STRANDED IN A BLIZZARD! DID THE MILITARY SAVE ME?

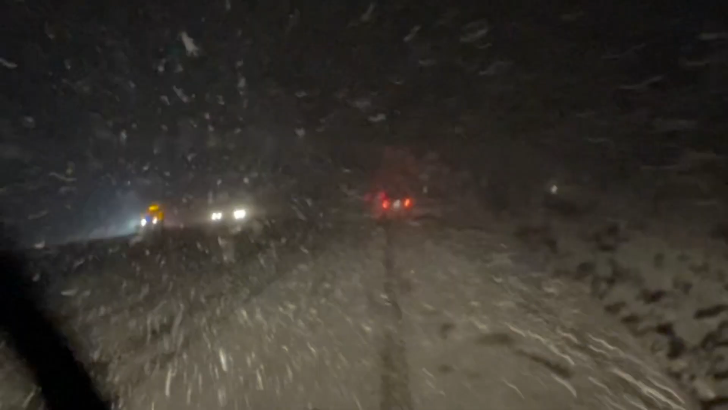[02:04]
Whoa, just keep taking my time here. See if we could get ahead of the storm or something. Maybe I'll stop. I might pull over a little bit. Okay, it's very extremely icy, so I'm pulling up on this Velrio up here. It's ice right underneath the snow.
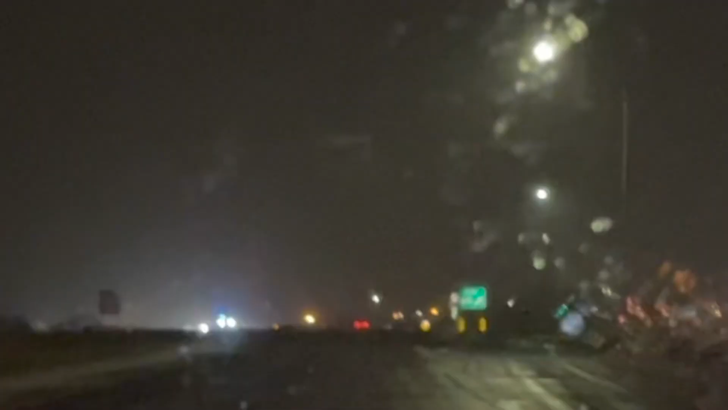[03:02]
But you see, there's probably two plow trucks there, and the roads are starting to get clear, so I can move a little tad faster. Not too much, because I don't know if it's ice or not. Okay, getting ahead of the storm.
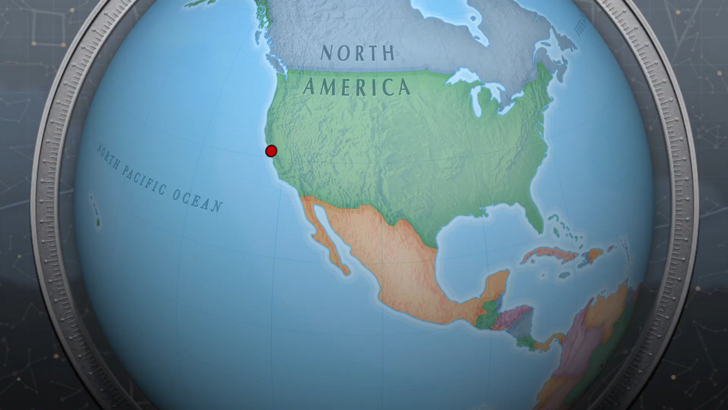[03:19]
You can probably see it right there. That's the beginning of it.
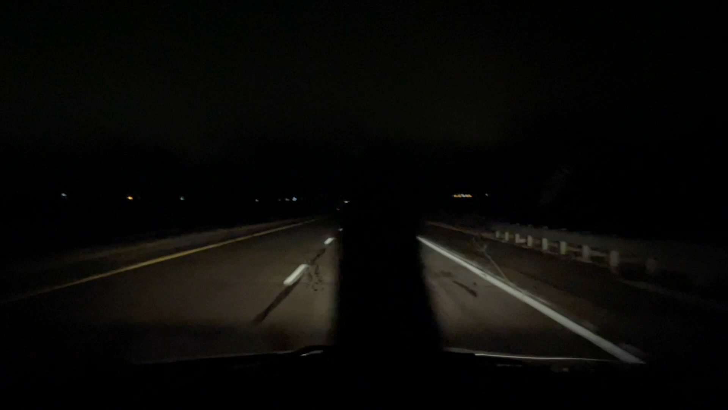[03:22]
So I don't know if you guys see that. It looks like a truck driver is in the ditch over there.
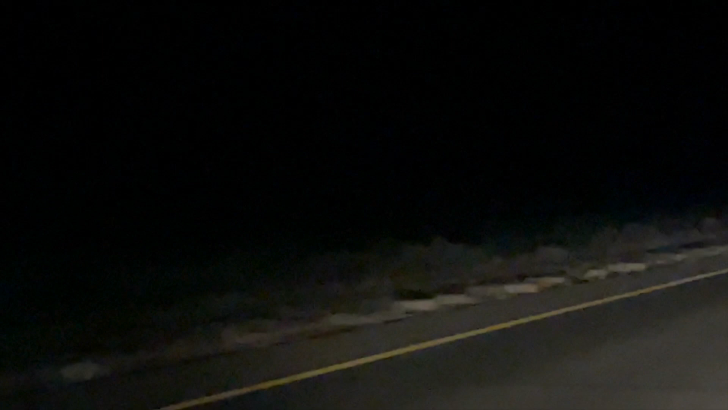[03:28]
Oh, yep, stupid truck driver right in it.
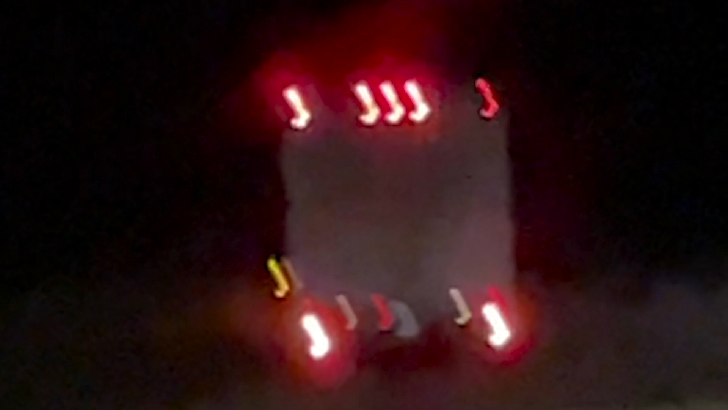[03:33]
Ditch.
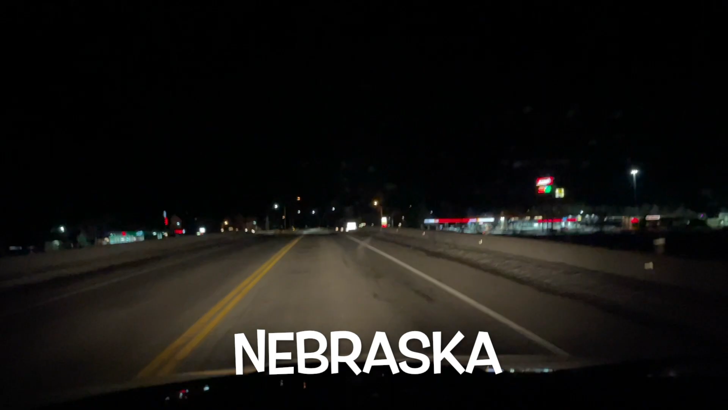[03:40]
At the Flying J just inside Nebraska.
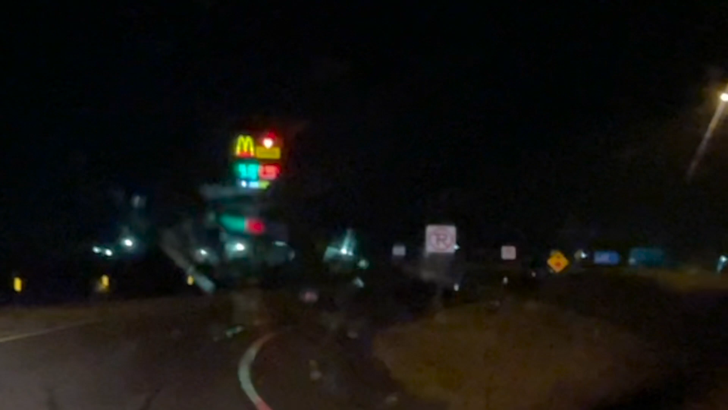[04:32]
I said I saw Love's 20 miles away, but that was a different gas station. I'm gonna sleep at Flying J tonight because they got a Denny's there. Maybe 1 in the morning. I'm gonna go in there and get something to eat.
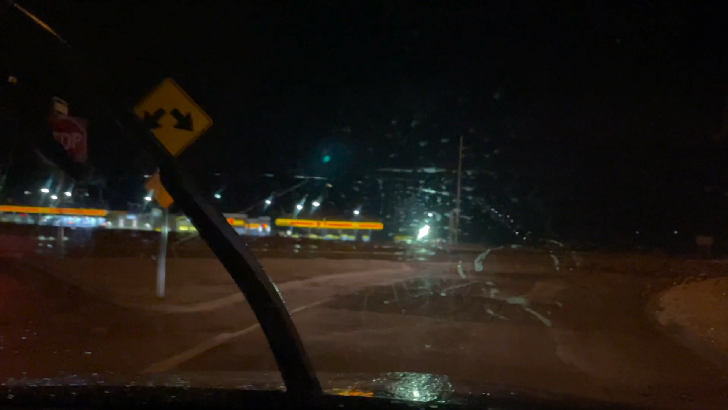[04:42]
Here we come. I'm not gonna beat the storm. It looks like it's a big one coming from the southwest. So best thing to do is just pull over and get some rest and sleep. Here's the mess.